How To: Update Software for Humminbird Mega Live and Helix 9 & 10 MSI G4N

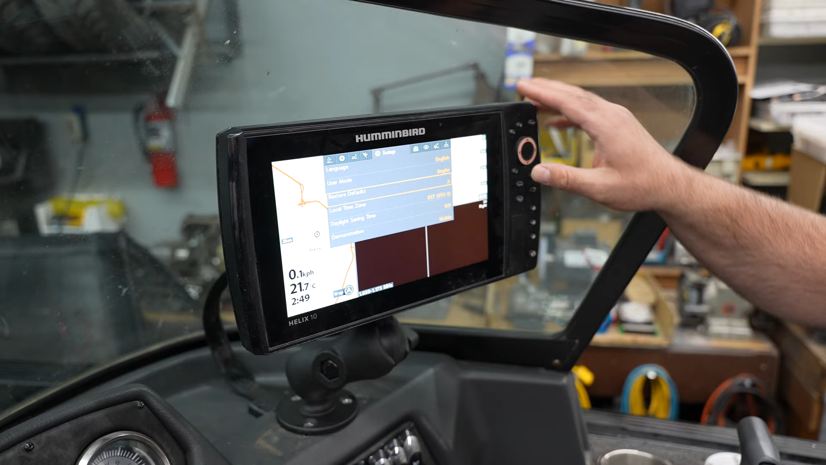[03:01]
On screen: water 21.7°C
So we can toggle back and forth and we're going to go into setup. Now before we do this update, we want to restore default. So we're going to arrow down to restore defaults and then confirm that we want to restore this machine to default.
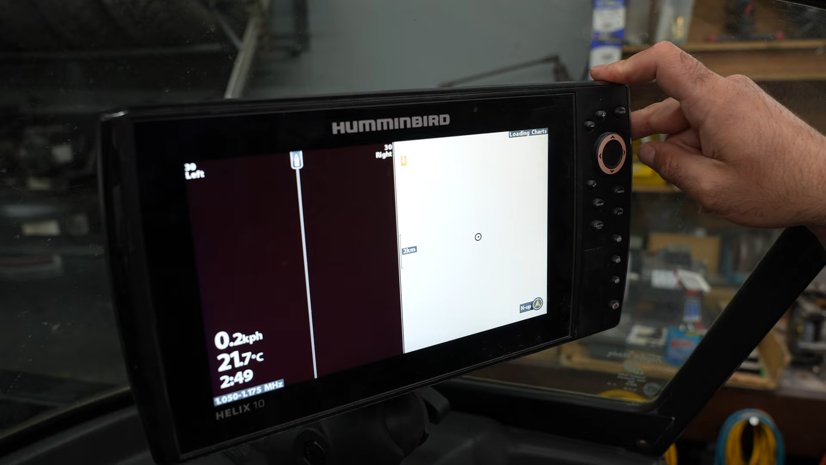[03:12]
On screen: water 21.7°C, speed 0.2 km/h
Okay, so now that that's been complete, we're going to take our SD card and
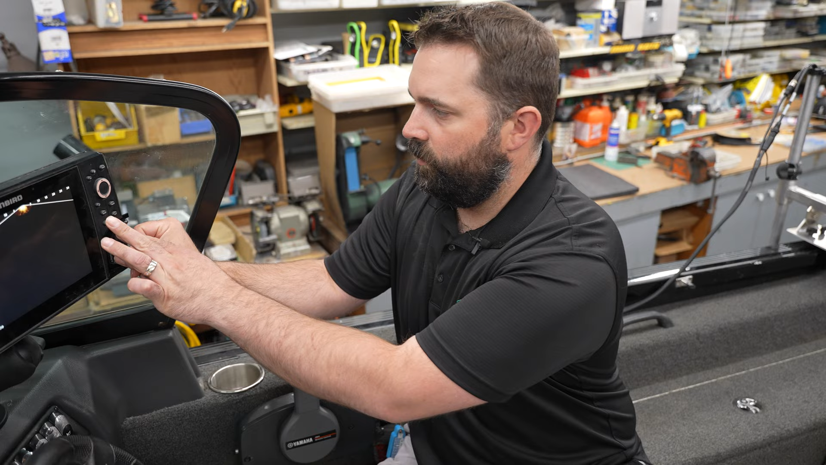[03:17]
we are going to insert it into the machine and we are going to wait for the update to pop up.
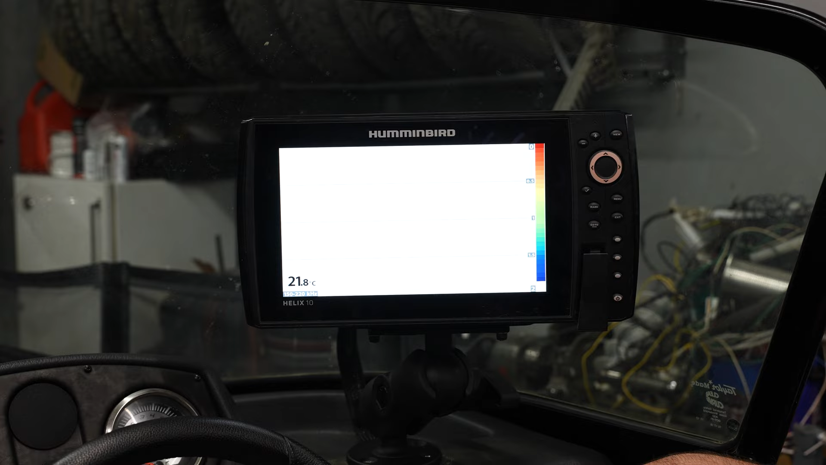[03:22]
Okay, so the update has popped up on the screen here.
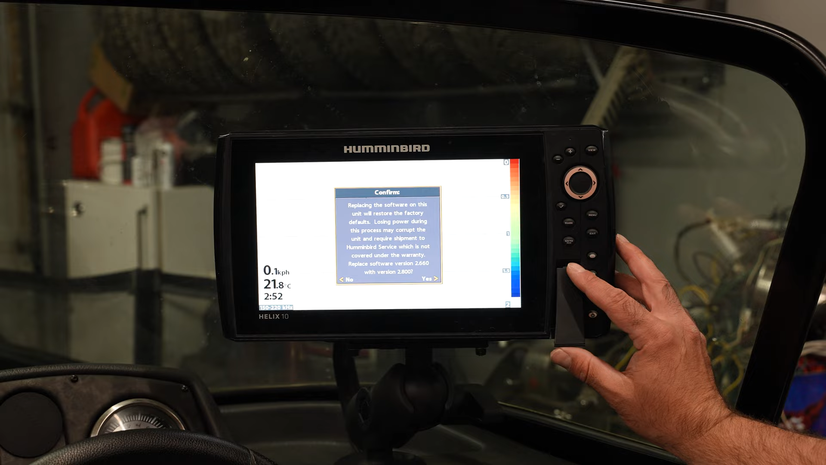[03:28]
On screen: water 21.8°C
Current version is 2.66.
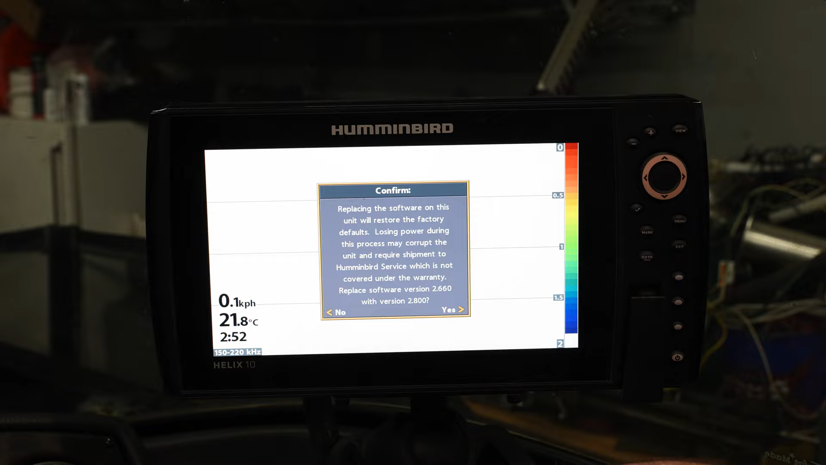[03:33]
On screen: water 21.8°C
We're going to replace it with version 2.8. So we're going to go ahead and hit yes and
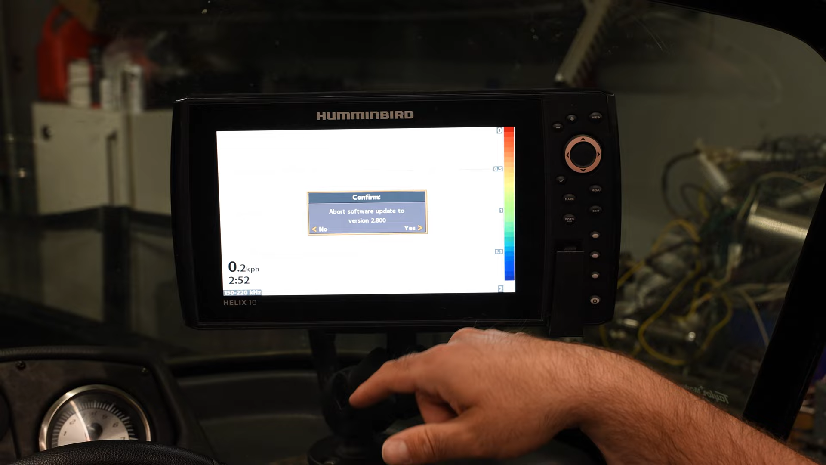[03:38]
On screen: speed 0.2 km/h
then it'll ask you if you would like to abort the software update to version 2.8.
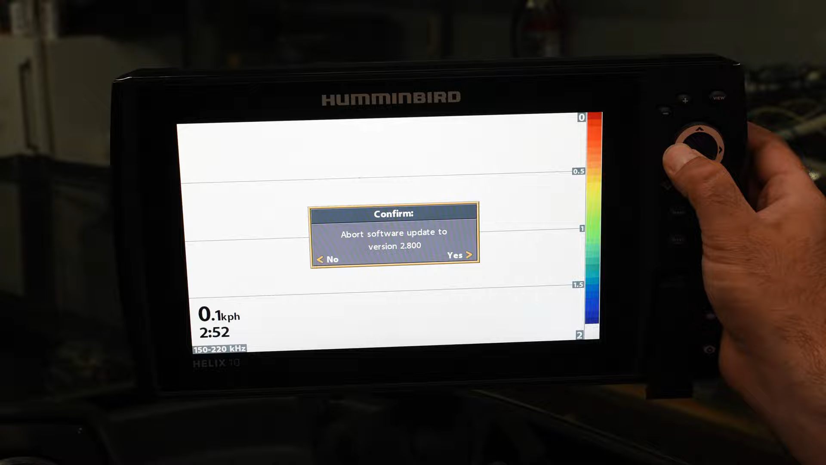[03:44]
So we're going to hit no and now make sure that you leave the power on and let the update go until it's complete.